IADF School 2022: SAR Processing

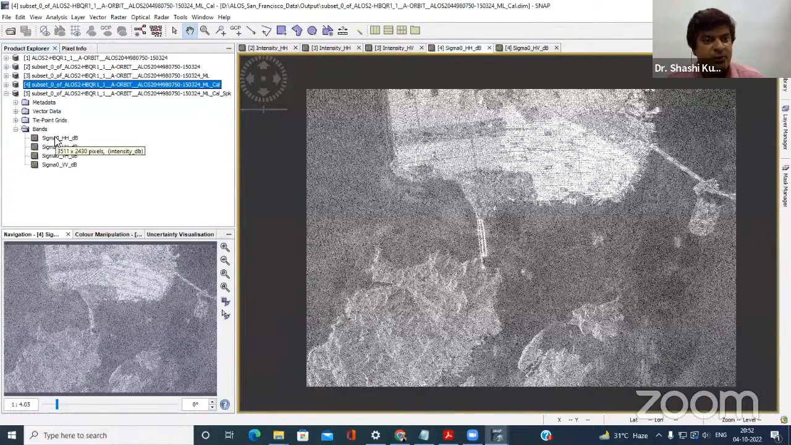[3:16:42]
So I am going to sigma naught, open sigma naught HH, so, and sigma naught HV also. So here you can see that what difference you are getting in sigma naught HH with speckle filtering and without speckle filtering. So this much, this difference you can easily observe. Okay, less noise is there in the speckle filter product. Similarly, in sigma naught HV also, you are going to get the less speckle filter product. Okay.